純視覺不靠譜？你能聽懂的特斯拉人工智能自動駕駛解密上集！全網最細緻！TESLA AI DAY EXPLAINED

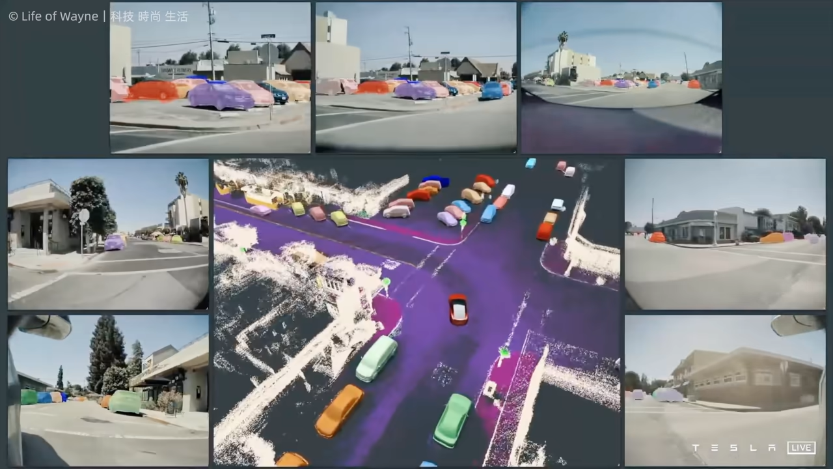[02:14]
这就是特斯拉FSD Beta最新的可视化界面你也可以认为这是特斯拉感知
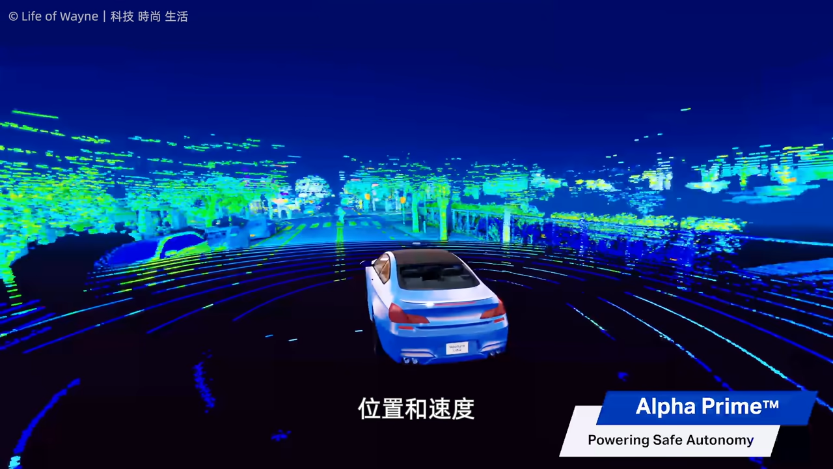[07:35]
速度是雷达的专长靠摄像头是没法做到的错了视觉是包含了这部分信息的我们想象一下人
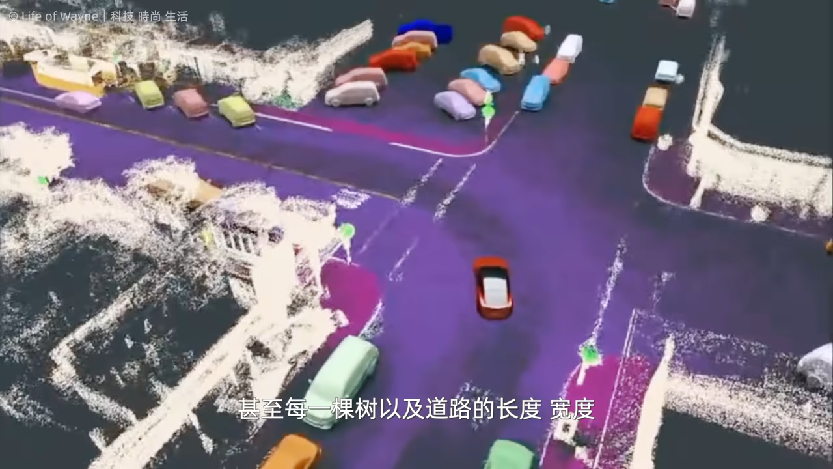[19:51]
宽度形状等信息全部都会投射到向量空间中再做成bev鸟看图让